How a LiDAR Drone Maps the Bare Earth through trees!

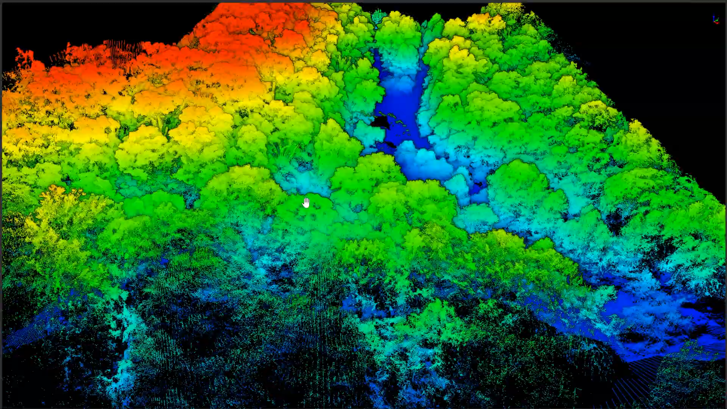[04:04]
This is our first look at this data.
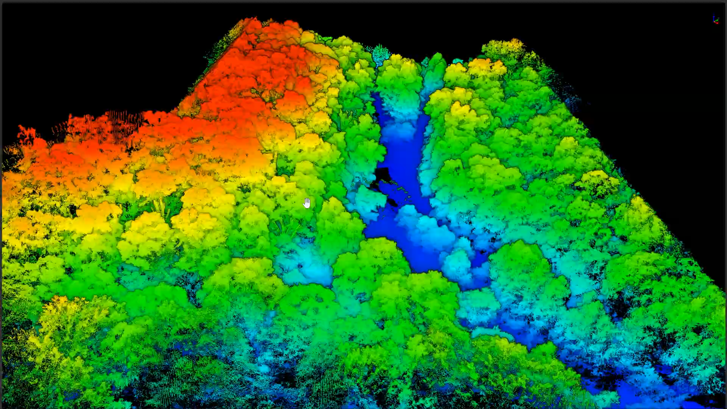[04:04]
Lots of trees, lots of vegetation, but this isn't what we're really interested in. We're going to look at the ground-classified points, so all the data that made it all the way to the ground.
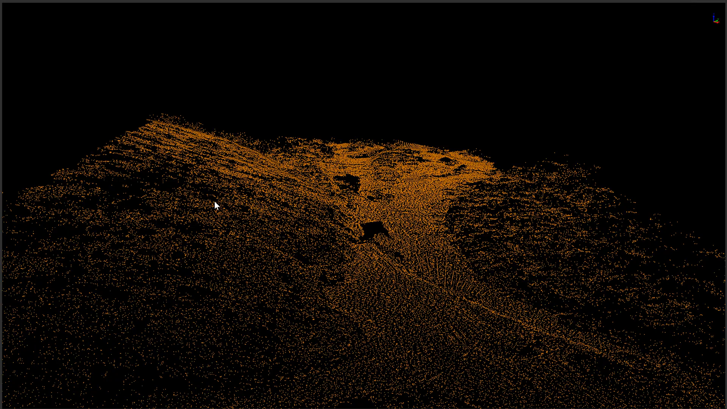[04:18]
Wow.
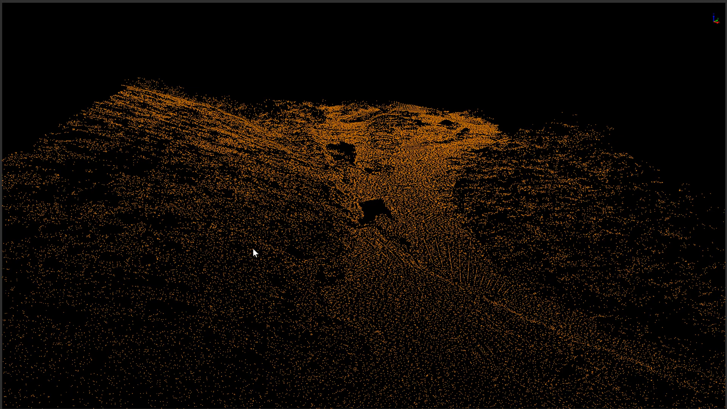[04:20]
Wow. So this is the ground-classified points, and it looks amazing. Really good.
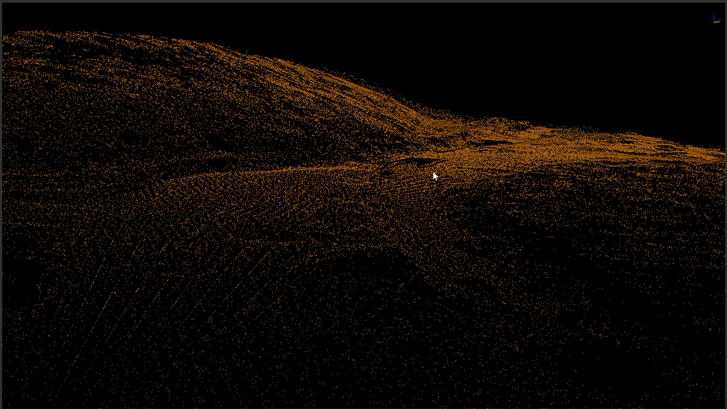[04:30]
Just pretty incredible, honestly. Now, the ground-classified points are awesome and all, but the really important thing is that we're going to generate a surface model,
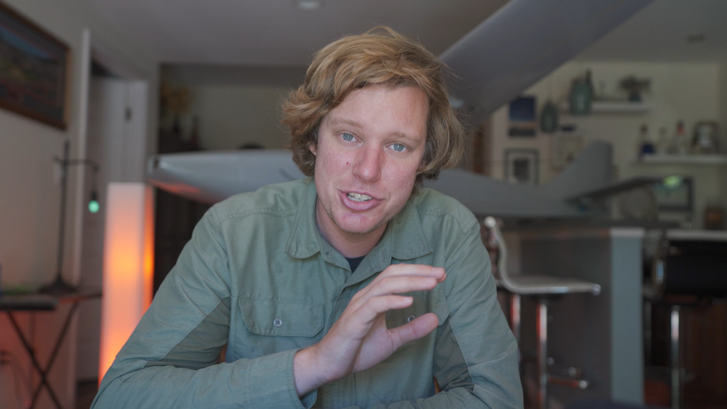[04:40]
digital elevation model, and contours from this. Let's take a look at that surface model now.
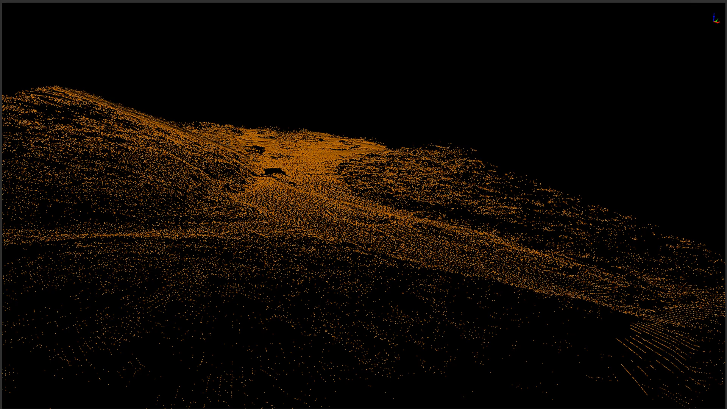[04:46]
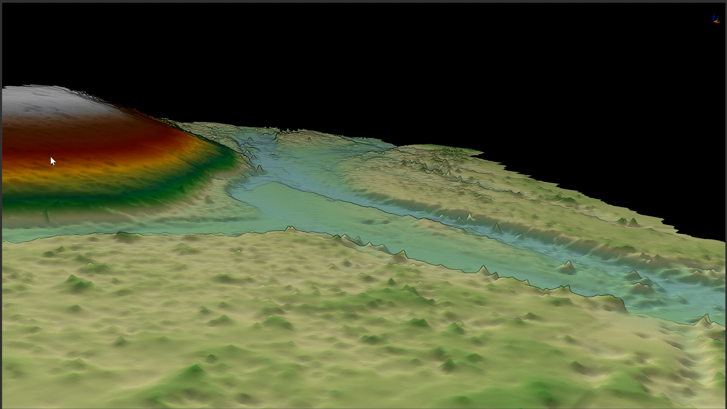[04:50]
Whoa. Very impressive. Very impressive. Now, I'm quite shocked at how well this looks. This is the surface model from the classified ground points underneath all that vegetation. I don't think you can do this otherwise.
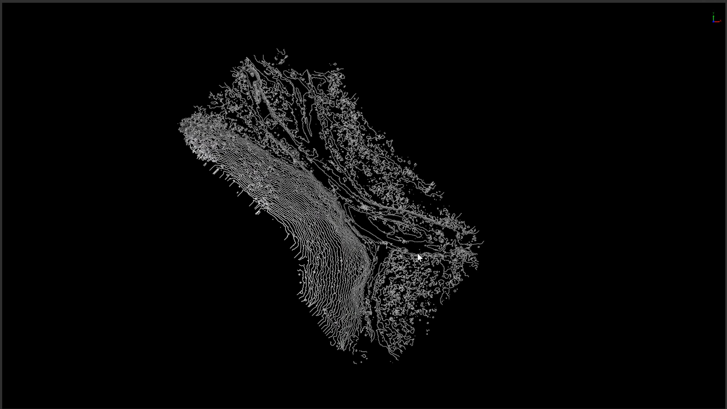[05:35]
Well, there you go. That's the contours right there. Looking really good.
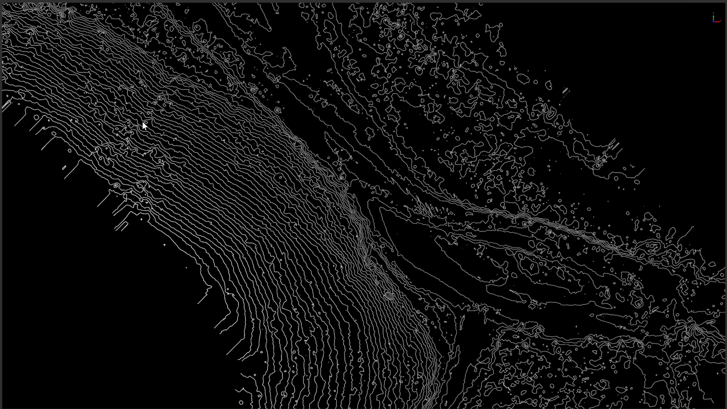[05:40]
Lots of detailed information. All of this bare earth, no vegetation. Pretty darn cool right there. That's slick.
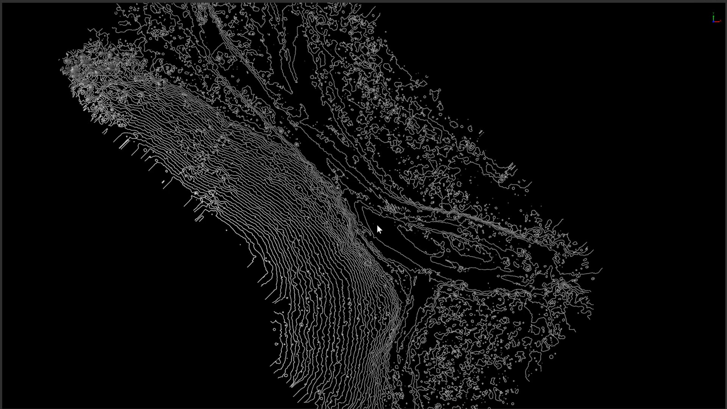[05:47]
It looks like the lidar drone can see through trees. I mean, we got a lot of points on the bare earth ground through that very dense vegetation.